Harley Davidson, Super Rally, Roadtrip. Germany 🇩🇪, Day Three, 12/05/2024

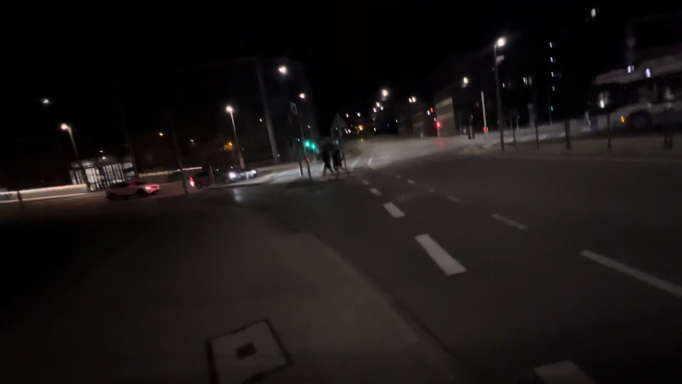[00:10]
tonight I am in Germany and there is people on push bikes there are people walking there are buses and there is me hello everybody I'm trying to get back to my hotel is it that way